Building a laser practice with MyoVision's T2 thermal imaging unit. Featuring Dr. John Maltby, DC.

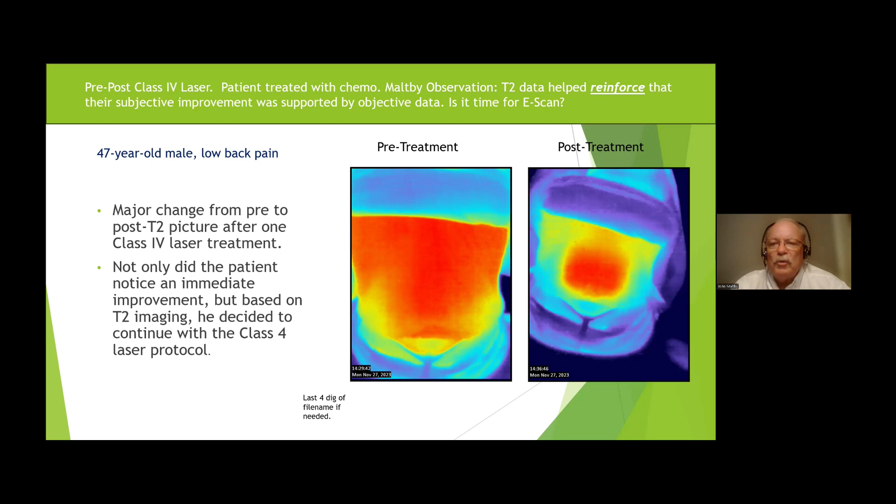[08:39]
The T2 imaging told them it wasn't all in their head. It gave them an objective picture, evaluation to where they could go, wow, reinforce what they were feeling and reinforce what it was doing. So that's all about what we do with the e-scan.
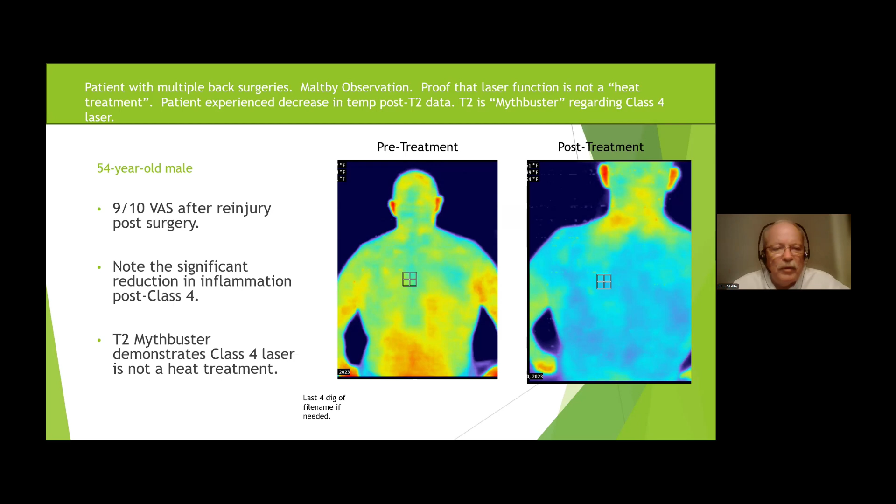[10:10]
What I'm showing is I'm taking a relatively acute malaise throughout the entire spine. We're lasering the thoracic spine and look what happened. So it's not class four is not a heat treatment. I mean, and if you've been doing laser for a while, you've probably heard that the answer is not true. And this is, and this is the test that can support that.